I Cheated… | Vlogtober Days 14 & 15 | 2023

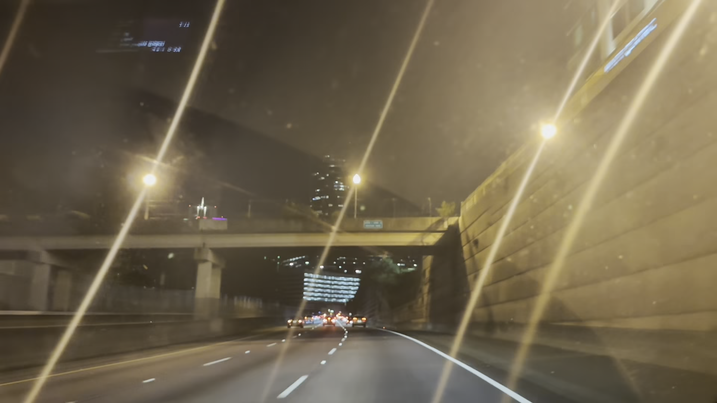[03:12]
i'll be right there for you use the right lane to take exit two onto lennox road toward buckhead i love tunnels i like highways just generally road northeast toward state route 141 east bootless architecture anything with tons of concrete use the right lane to
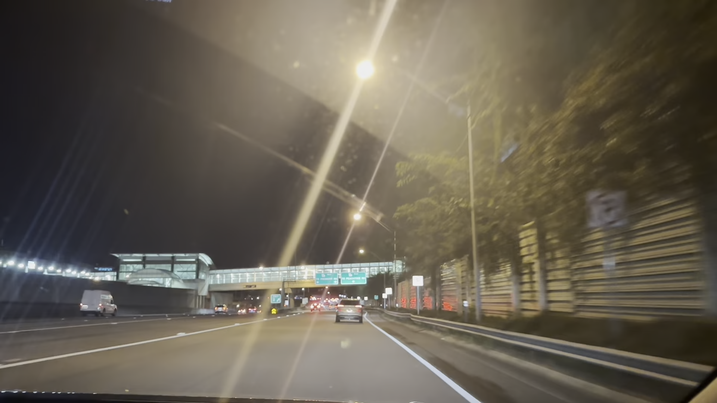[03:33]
turn onto random tufts of grass i think we're going straight this is what this says right
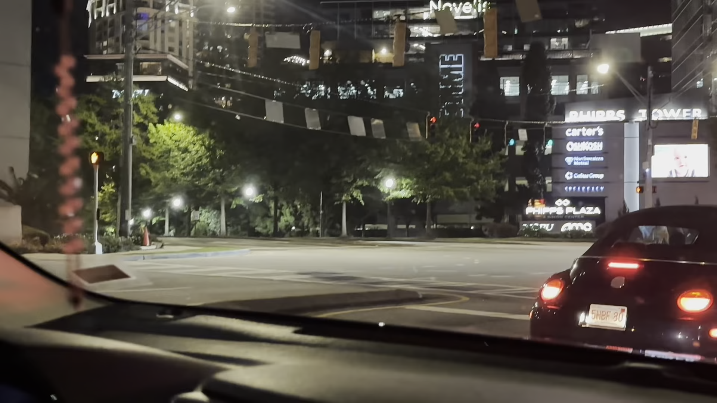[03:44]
the elbow is beyond those trees but alphabet says we gotta go farther